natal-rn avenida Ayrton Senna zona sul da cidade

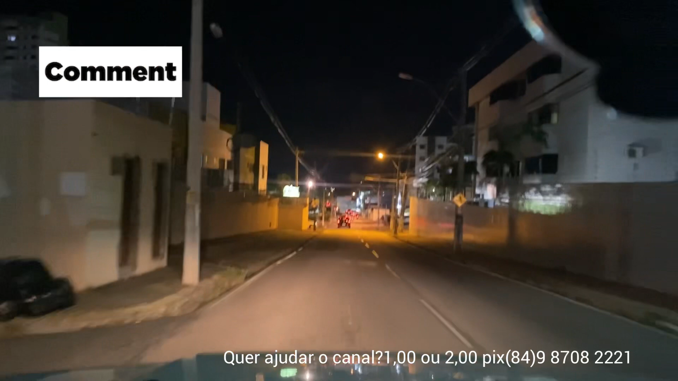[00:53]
Tocava umas músicas ao vivo Aí depois virou Mandacaru Que aqui ó,
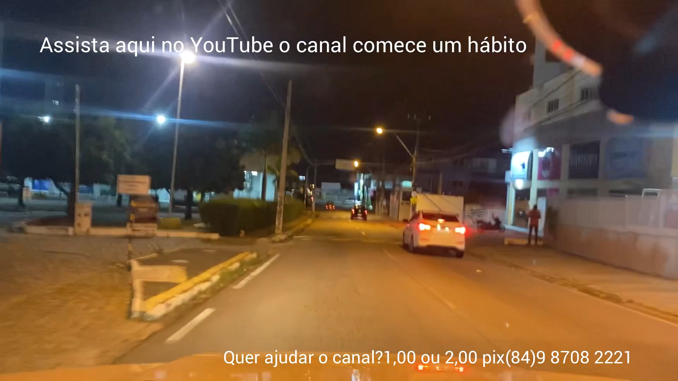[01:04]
que era o Canecão Do lado esquerdo Tinha um estacionamento imenso aqui na frente
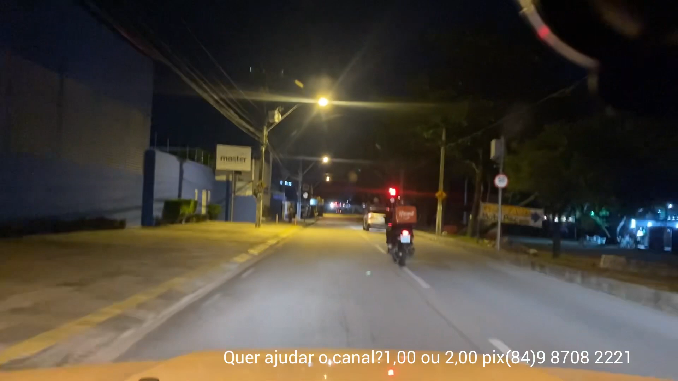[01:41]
O cara aproveitou a parte da garagem Deve ter feito uma sala ali Como outros motéis aqui na região Que aqui tinha bastantes Na região No caminho ali da engenharia Roberto Freire Que o pessoal chamava de estrada De Ponta Negra Muitos que tinham ali também Viraram Todos viraram residência
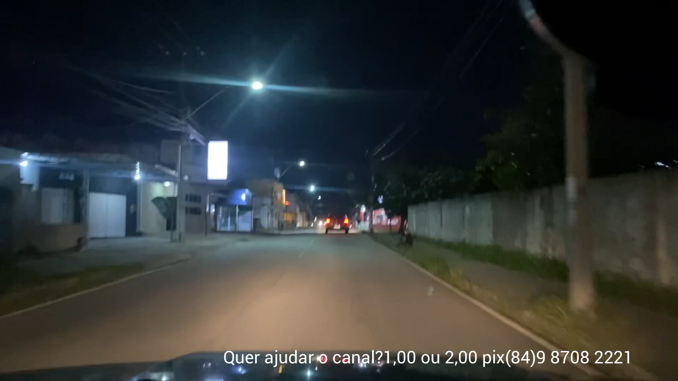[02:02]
Quase todos viraram residência Avenida Ayrton Senna Antigamente conhecida como Estrada do Jiqui
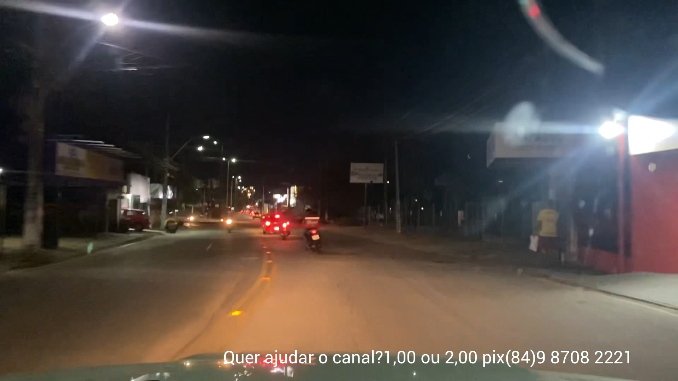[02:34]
O pessoal aqui da Cozeri Trabalhando aqui Pra ajeitar acho que o sinal ali
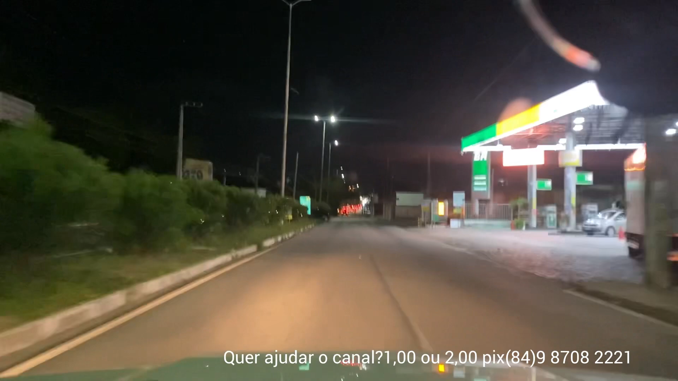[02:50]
Tiraram o sinal daqui Vão fazer uma rotatória Será que é isso? Não, tá apagado aqui o sinal Aqui já é o conjunto Jiqui Do lado direito Já é o Jiqui Aqui na frente vai ser a Avenida das Alagoas
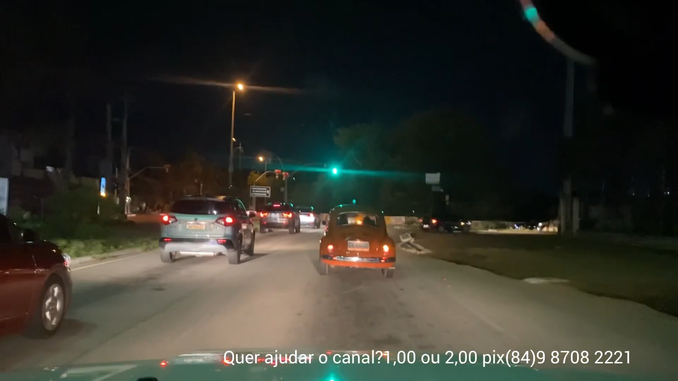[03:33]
Ver se ele entra E a gente consegue Passar esse sinal Ó, deu certo aí Tá vendo? Avenida das Alagoas Tem uma lagoa aqui em frente Uma lagoa bem aqui na frente Depois desse muro Uma das lagoas Na Avenida das Alagoas Cidade do Natal Rio Grande do Norte
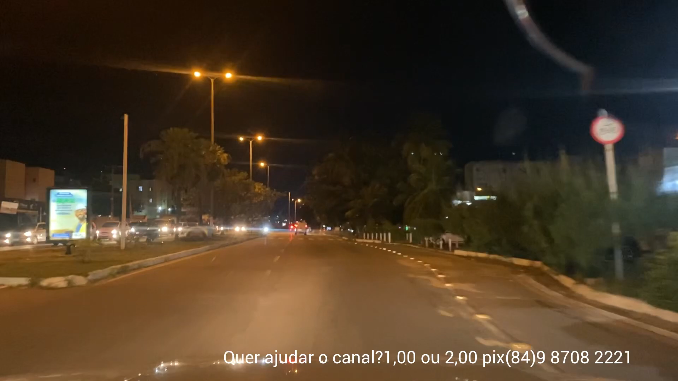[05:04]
Um abraço que hoje tá lá pelos lados de São Paulo Acho que nunca mais veio o Natal Depois que foi embora Acredito Se o Matsumoto estiver vendo o vídeo Ele Ele fala lá Padaria Sabor de pão Aqui do lado direito
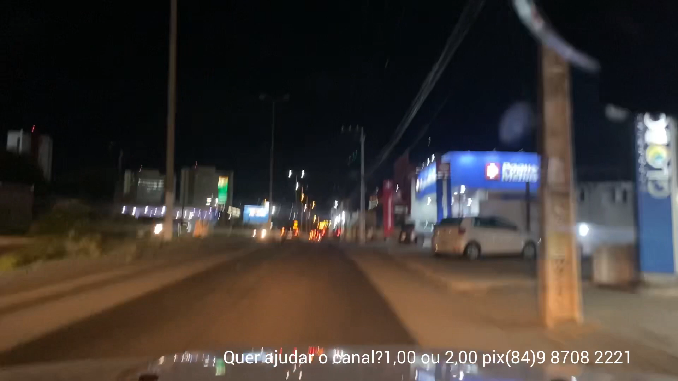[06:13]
Ó Drogaria Globo PagMenos Uma do lado da outra E essa aqui Eu acho que já fechou de vez aqui
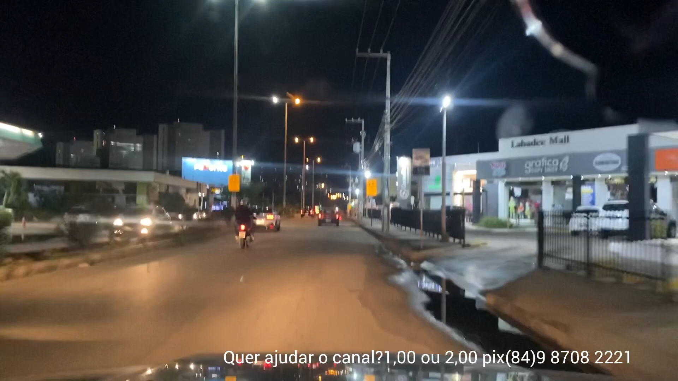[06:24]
Eu passei por aqui Hoje de manhã Tava cheio d'água isso aqui Cheinho, cheinho de água Mais um supermercado favorito aí na frente
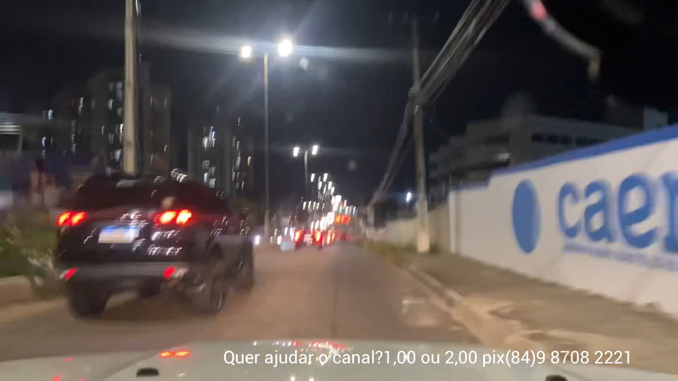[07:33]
Agora já estamos aqui em Nova Parnamirim Uma das ruas principais Que é Ayrton Senna Avenida Ayrton Senna Antiga Estrada do Jiqui Tem esses condomínios aqui do lado esquerdo Que é o Paradise Garden
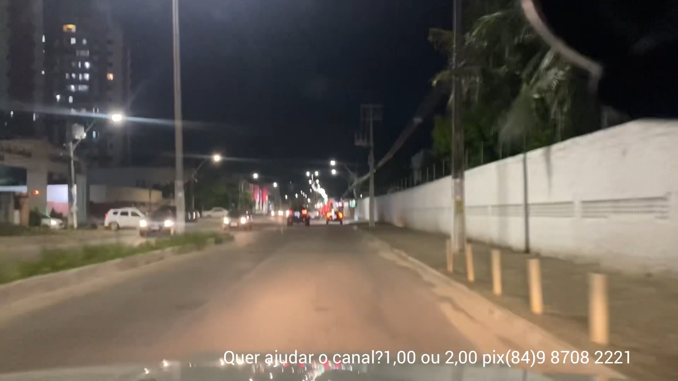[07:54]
E o Florida Garden E aqui do lado direito Em frente ao supermercado Supercopy É o
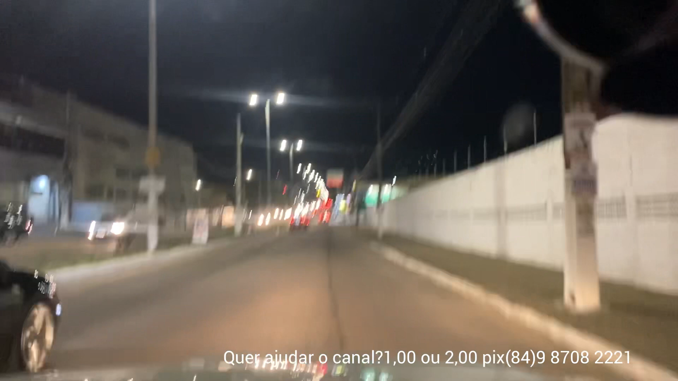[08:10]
Alameda dos Eucaliptos E o famoso Shopinho Ayrton Senna Como o pessoal chama Shopinho Ayrton Senna Você vai encontrar muito Pessoal assim Fazendo malabares
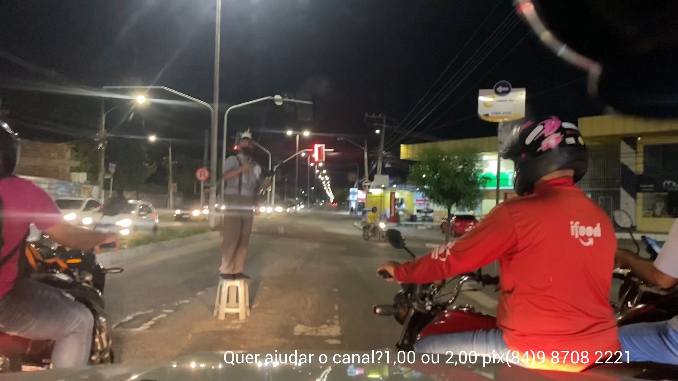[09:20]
Vamos ver se ele pega a bola Tem que vir pegar rápido Já pegou a bola dele Vamos dar dois reais Aqui pra ele
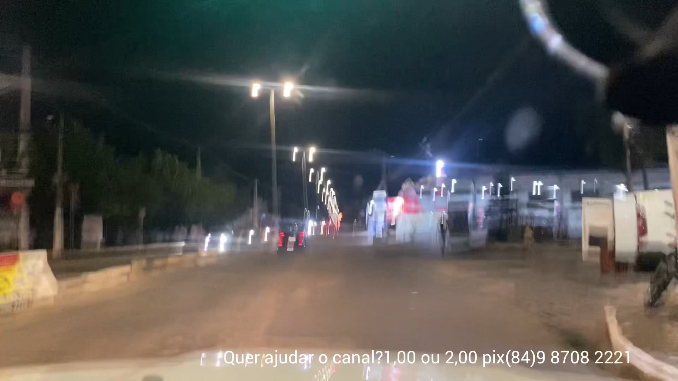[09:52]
Pelo trabalho dele Que vale a pena Ó 5,37 Aqui a gasolina No aplicativo 5,33 O diesel O diesel agora Realmente tá baixo Baixou bastante Chegando aqui na frente Aqui onde era a antiga Kipão Seridó Que agora é empolho do pão
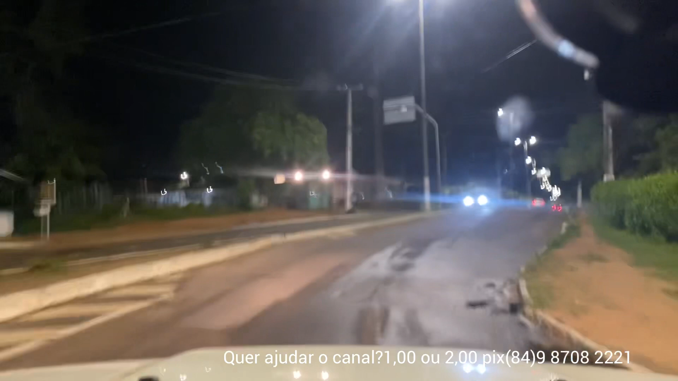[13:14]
Aqui é o condomínio dos bosques Bosque das flores Bosque dos pássaros Bosque dos poetas
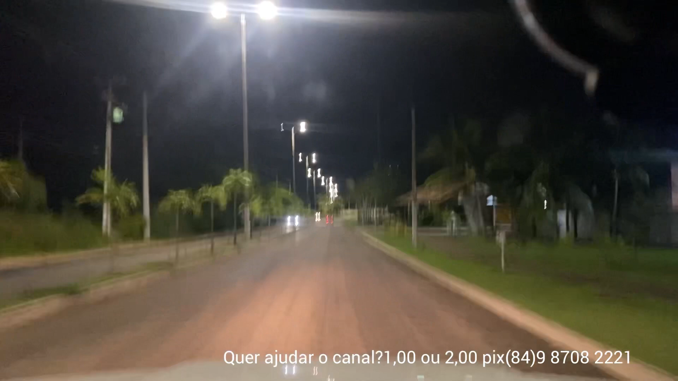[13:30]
Tem outro bosque aí Que eu não lembro O nome Mas é bastante bosque Cidade dos bosques São condomínios de alto padrão Casas de alto padrão Condomínios de alto padrão Daqui Quase Aqui no finalzinho Da Avenida Ayrton Senna Aí seguindo aqui em frente O lado esquerdo Que vai entrar na direita A gente vai até lá O clube